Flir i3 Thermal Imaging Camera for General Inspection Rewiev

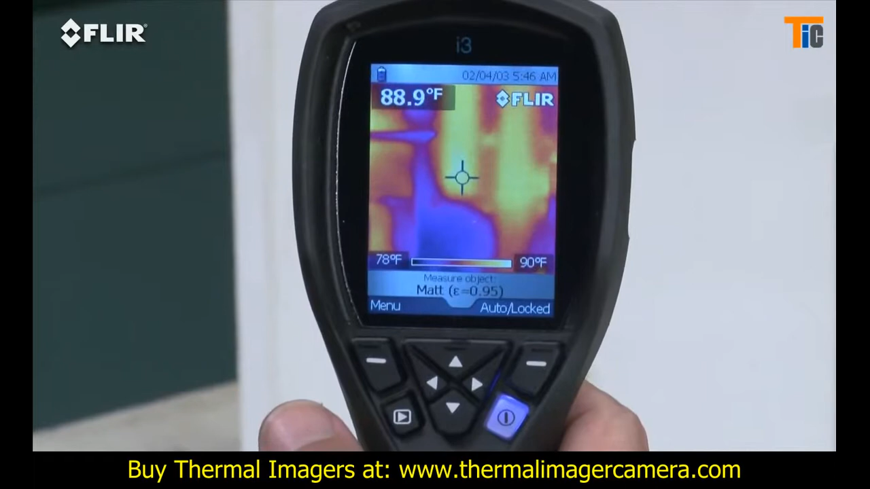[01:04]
On screen: spot 88.9°F, scale top 90°F, scale bottom 78°F
Compare that to a single-spot IR thermometer
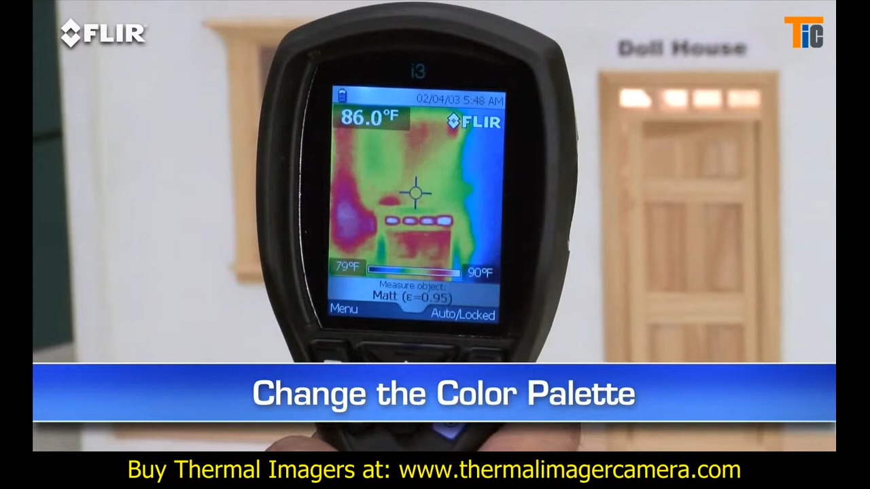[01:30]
On screen: spot 86.0°F, scale top 90°F, scale bottom 79°F
Every i-Series camera stores thousands of radiometric JPEG images.
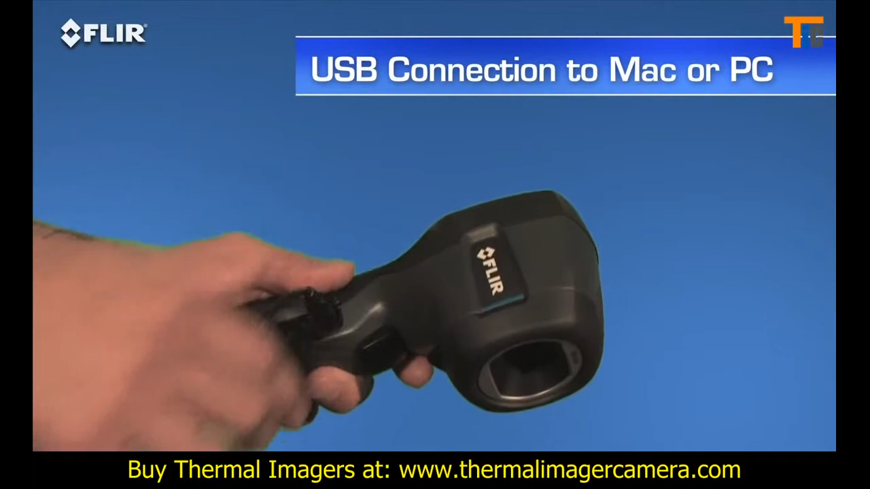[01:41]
Then you can use the easy FLIR Tools
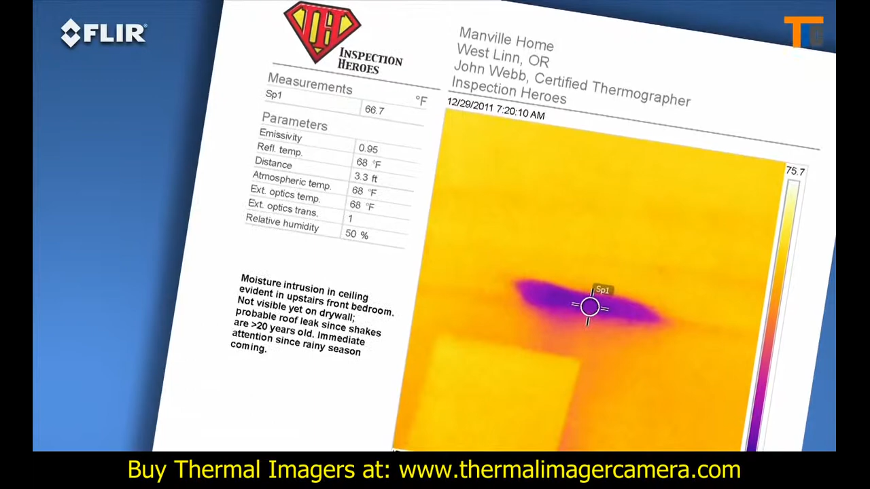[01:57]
A great way to speed up repair decisions. Need more power? The FLIR i5 takes it up a notch. It's got a 100x100 detector that gives you over
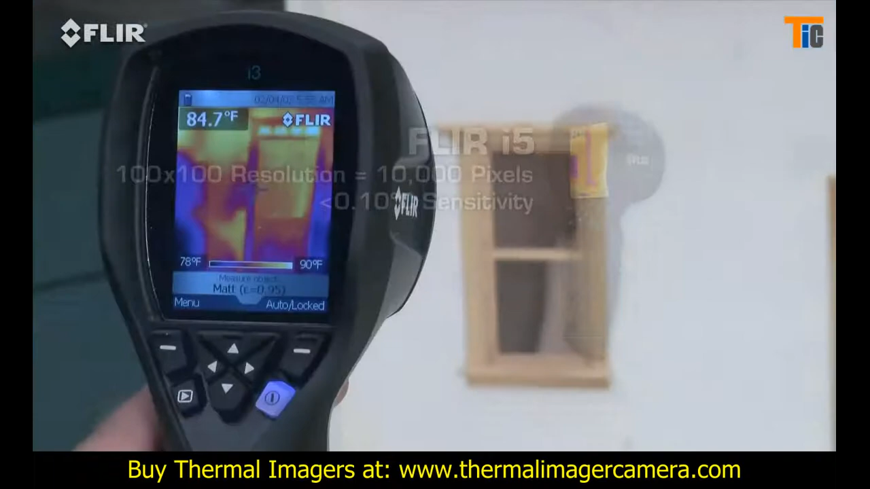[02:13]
On screen: spot 84.7°F, scale top 90°F
2.5 times the temperature measurement and image resolution, or 10,000 pixels, plus a wider view to cover more area in one shot, and greater sensitivity to boost the picture quality.
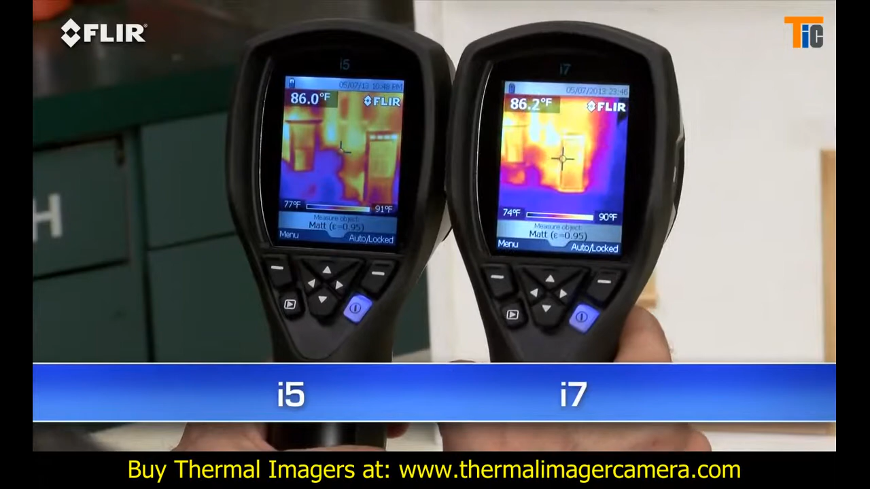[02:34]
It's also got the widest field of view to capture more of the scene for quicker scans. Along with the spot meter, an i7 also gives you an area box measurement tool.
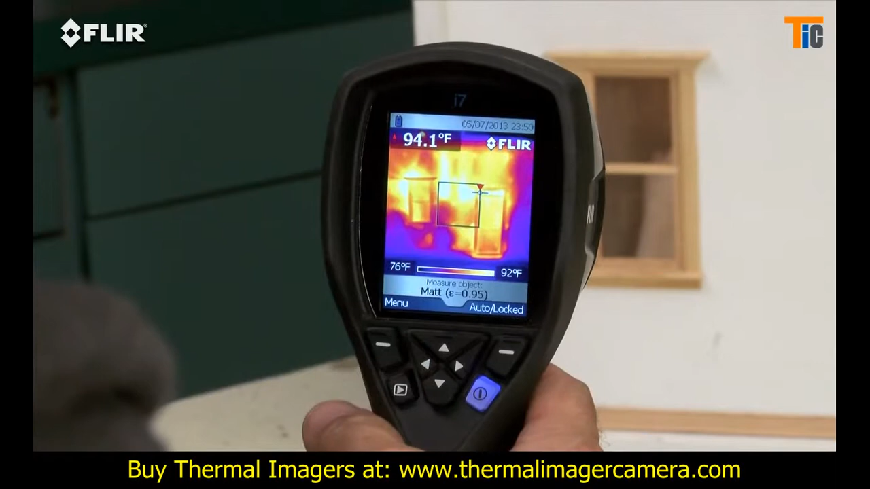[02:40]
On screen: spot 94.1°F, scale top 92°F, scale bottom 76°F
It's got an automatic marker that lets you find hotter and colder spots faster. Plus, you can set an isotherm, which alerts you to specific temperature thresholds.